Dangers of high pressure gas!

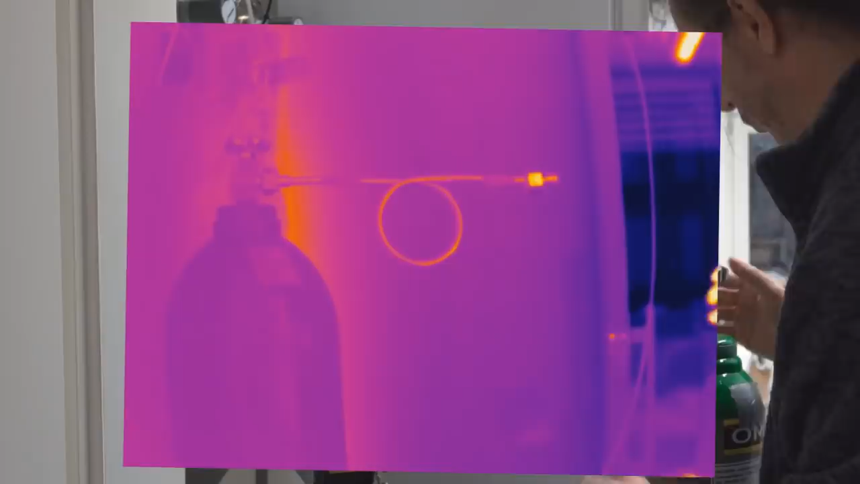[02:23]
So here I have my cylinder, which I'm about to fill.
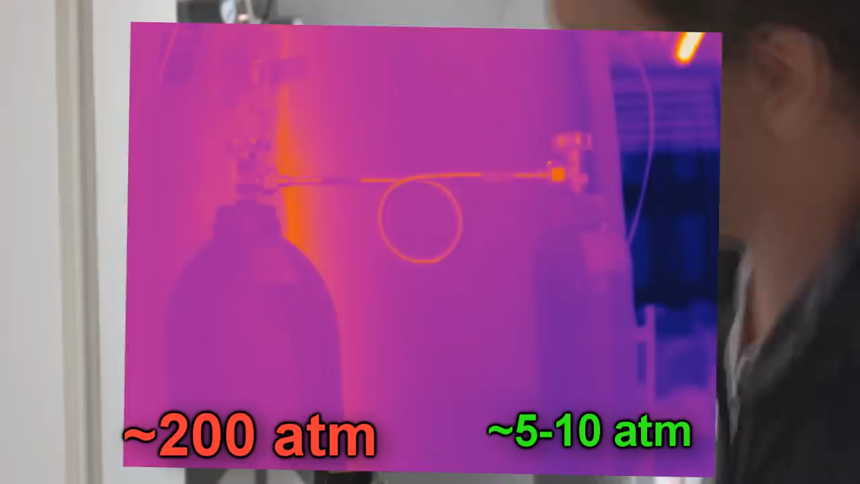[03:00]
Now this is just to give you a demonstration of some of the problems
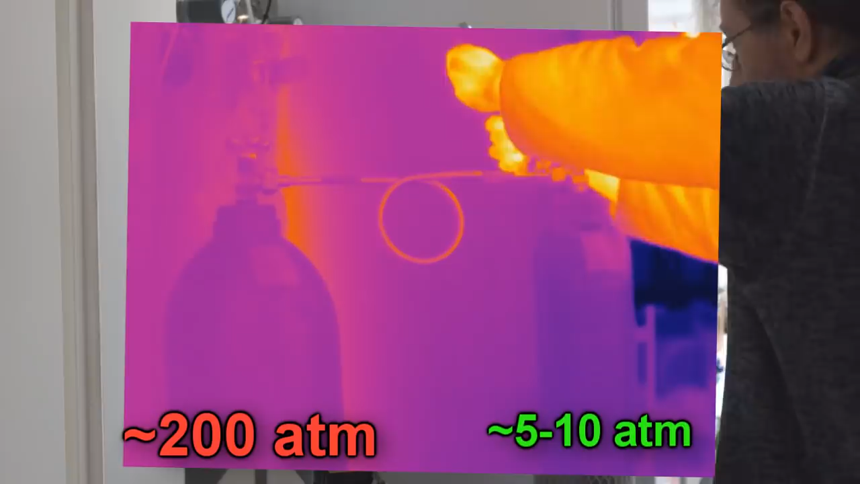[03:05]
that you get when dealing with high pressure gases.
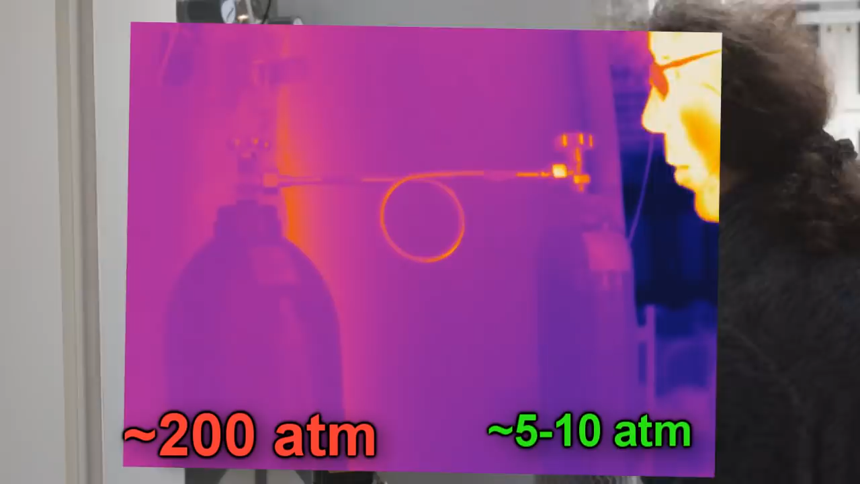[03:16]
The most important one being heat flow. So if I were to just get a bicycle pump,
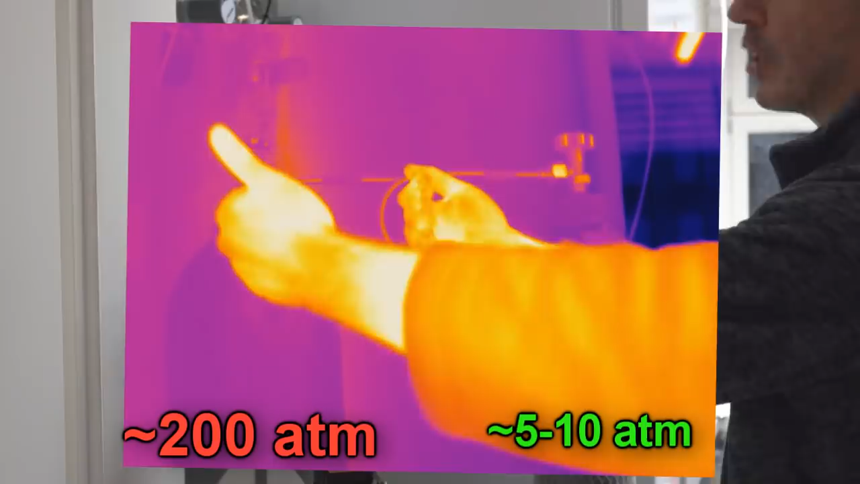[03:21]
you only compress it probably a factor of 5 to 10, but that can actually get hot to the touch. And that's only giving you five atmospheres of pressure. Here I have 200 atmospheres of pressure.
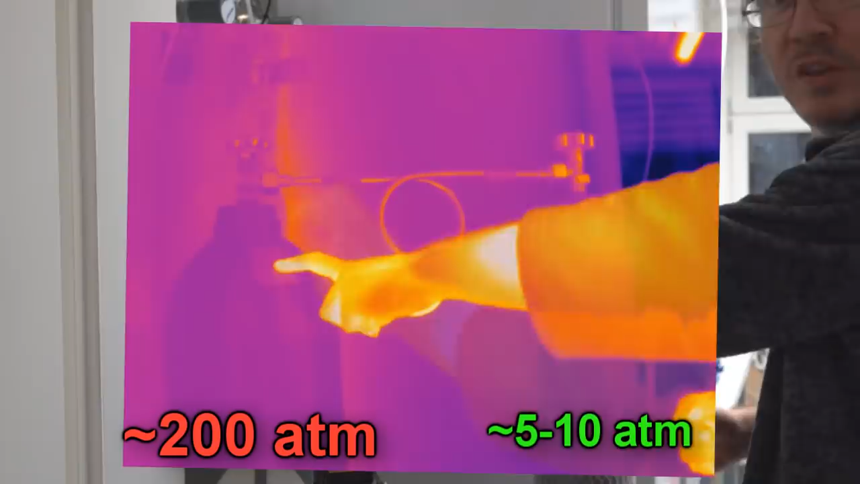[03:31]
In principle, if you take gas and you compress it a factor of 200, the temperature of that gas goes up to about 2,000 Kelvin, which that's going to do some damage. Now, all right, you know, most of the heat gets absorbed by the big bricky things,
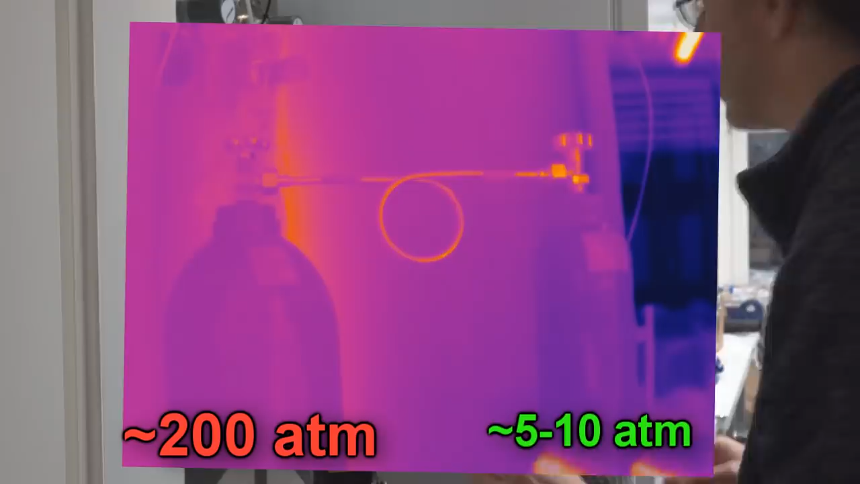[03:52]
but it's still a lot of energy to have in the gas that you've got to dissipate. So what I'm going to do is I'm going to gently open this one and gently open this one.
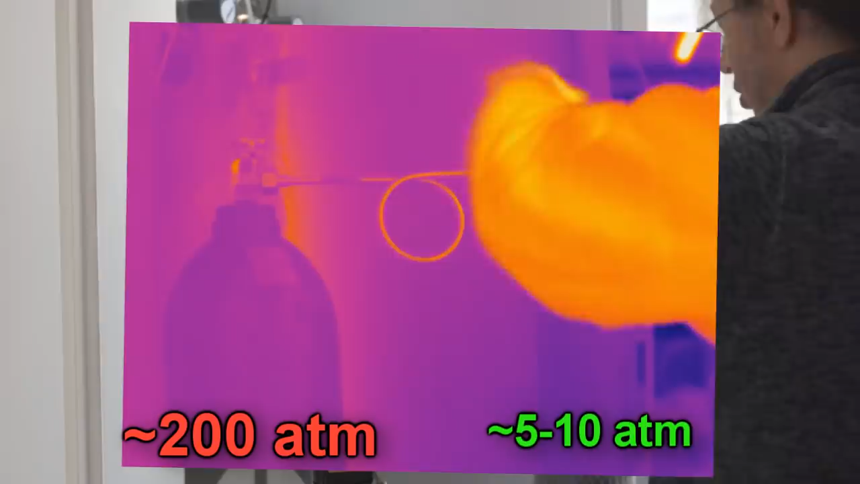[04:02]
This one doesn't matter so much. This one can be mostly open.
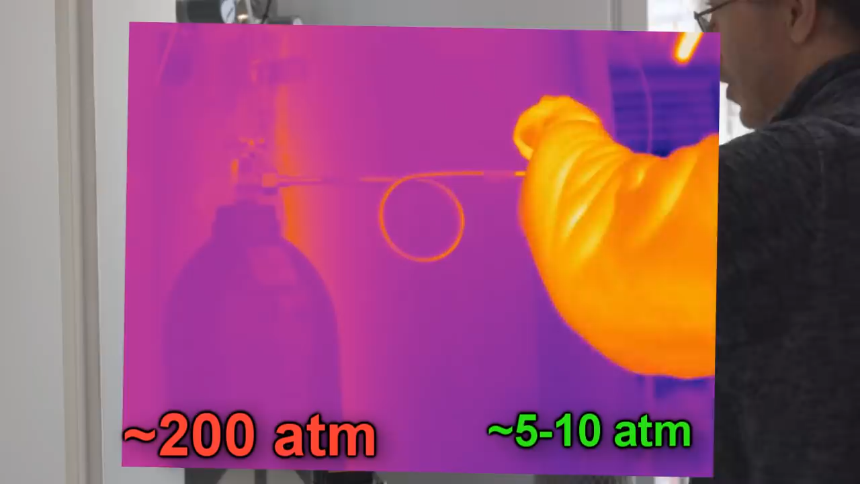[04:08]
And then this one, there we go. Just like that.
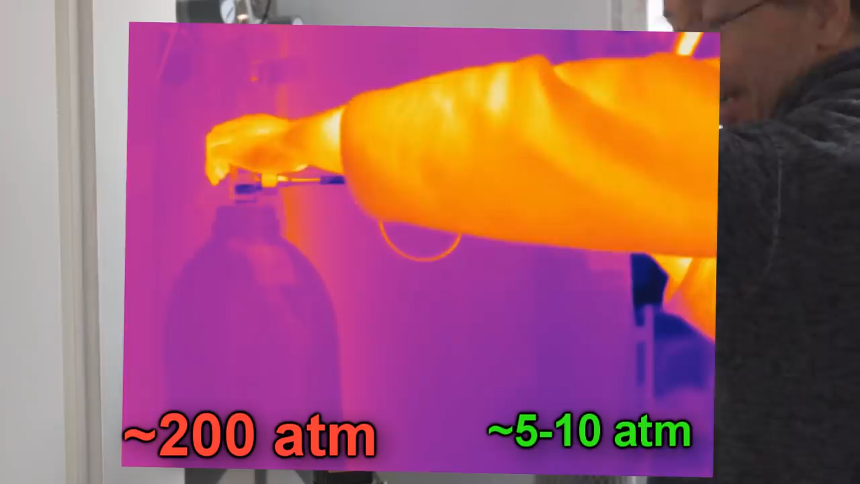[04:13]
Now, instantly you can see where it's getting cold. Yeah, so it's getting cold here.
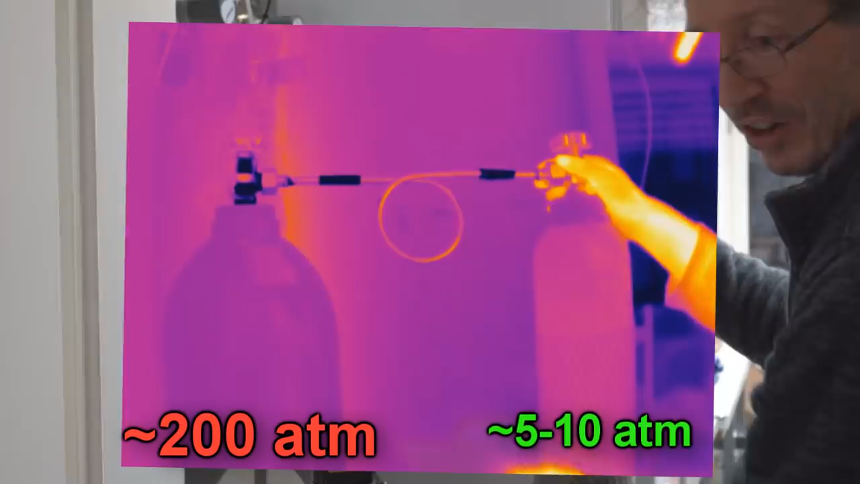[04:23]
And this guy's heating up almost straight away. That's amazing.
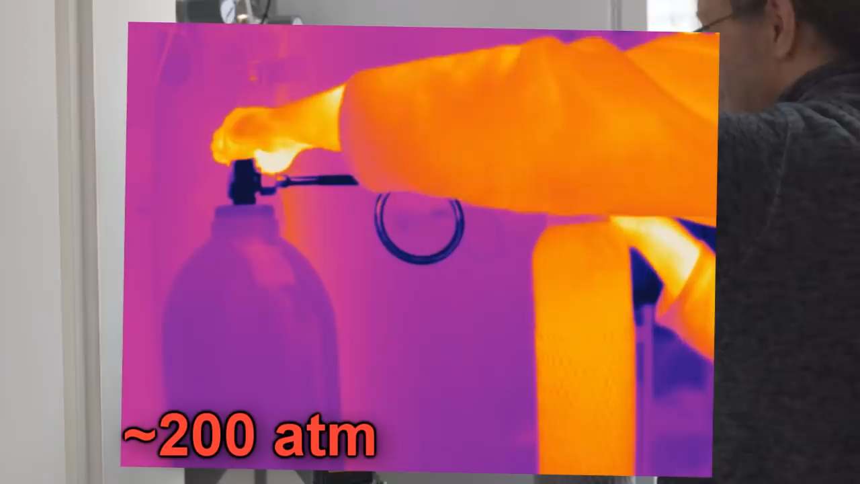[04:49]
Let's give him a bit more. All right, so we started this at about 10 bar on it. I'm quite sure what he's at at the moment.
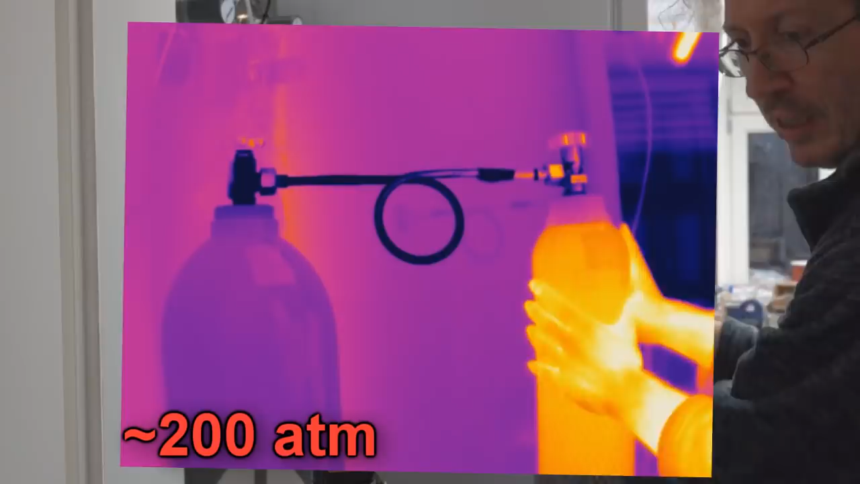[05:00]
Actually, you see now the whole cylinder here is starting to cool down. Yeah?
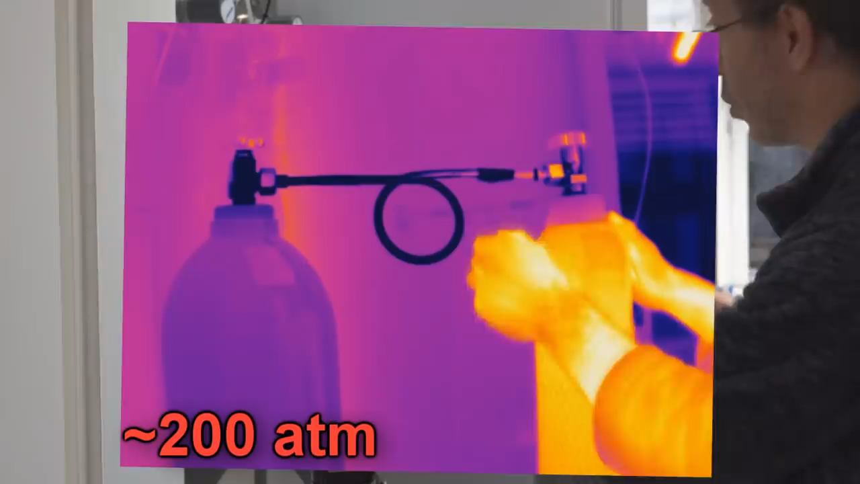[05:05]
You see most of the cooling here, but it's all over the place. This guy... Oh, now he's getting up to...
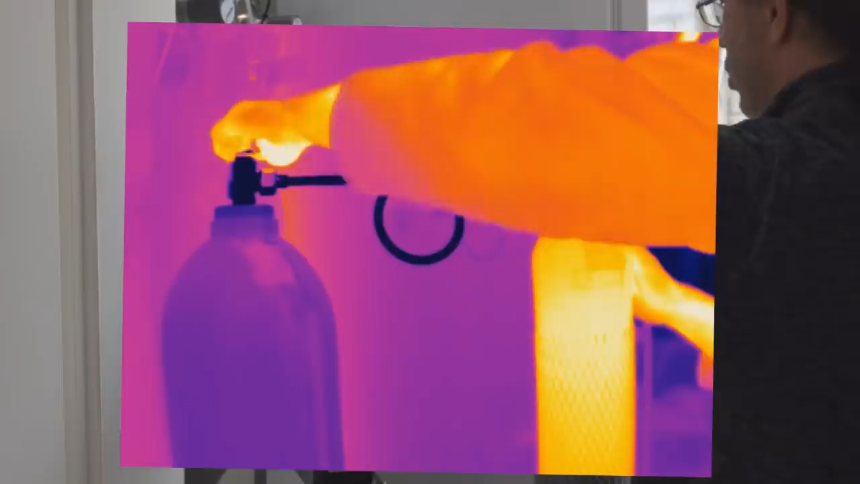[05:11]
I'm going to stop there. As I was saying, I've not done this before. And he's... It's a body temperature type. You see? He's the same temperature as me, yeah? So if I were to just crank that over to 200 bar, this thing goes to probably 200 degrees, I would guess. You know, wouldn't you include the mass and the cylinder and everything? Okay. You got all that?
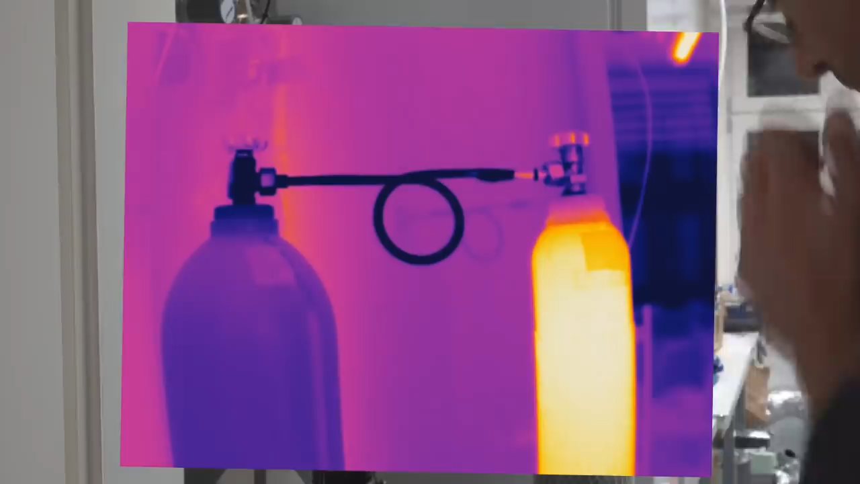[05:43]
Yeah. Looks like it. Right. So... I'm going to take this off. Of course, there's going to be the spare gas venting just in the connector.
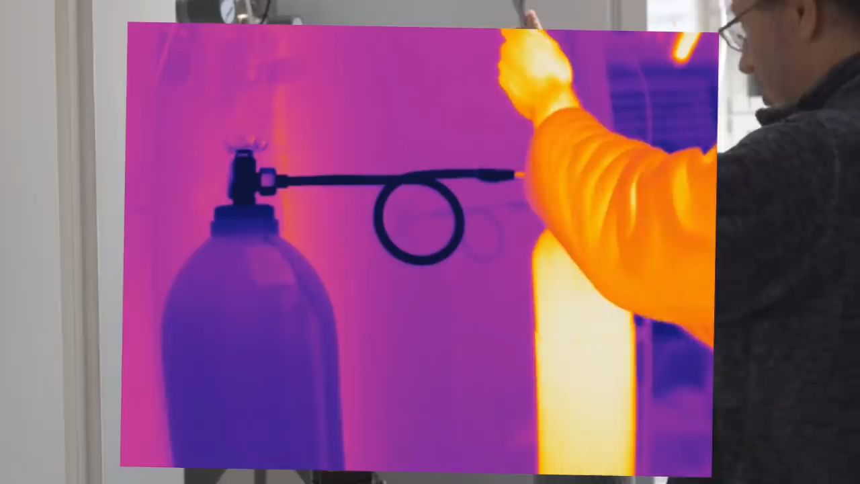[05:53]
I just want to see how much I transferred over. Right? You'll recall that this guy...
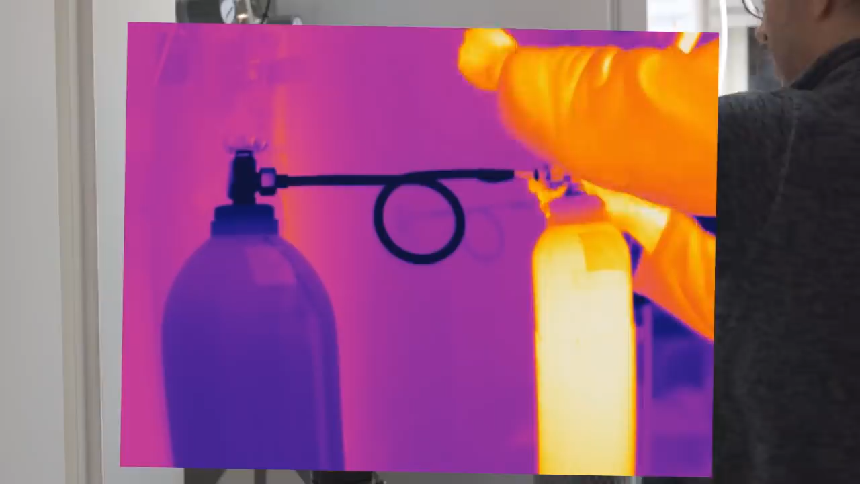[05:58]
This guy had about 10 bar... Ooh! This is really chilly.